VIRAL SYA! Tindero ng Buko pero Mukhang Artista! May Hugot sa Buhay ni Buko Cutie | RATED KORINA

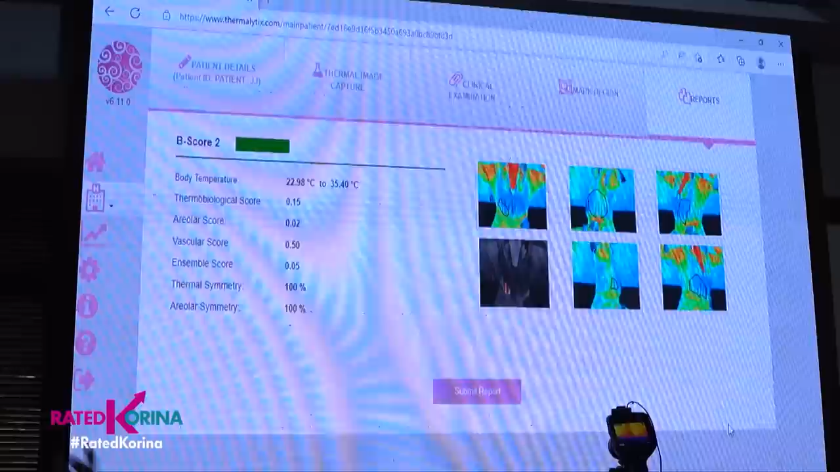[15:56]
makita kung ang isang babae may posibilidad na magkaroon ng breast cancer bago pa ito maging stage 1.
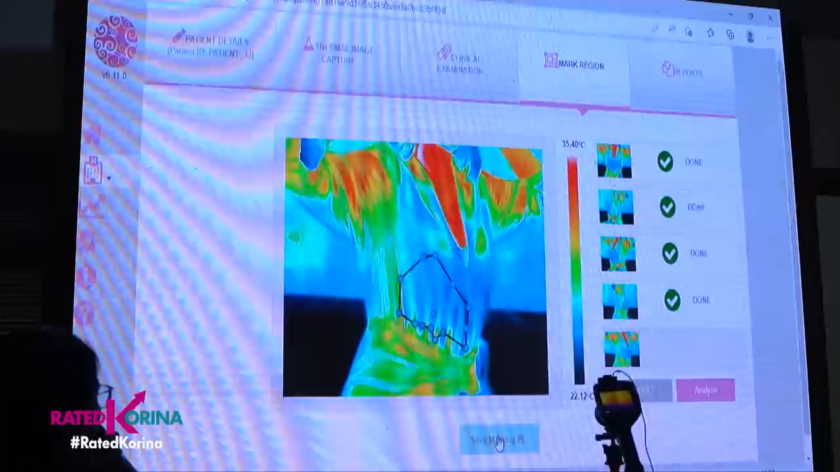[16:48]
On screen: scale top 35.40°C
when artificial intelligence comes in, it is looking at data as temperature points.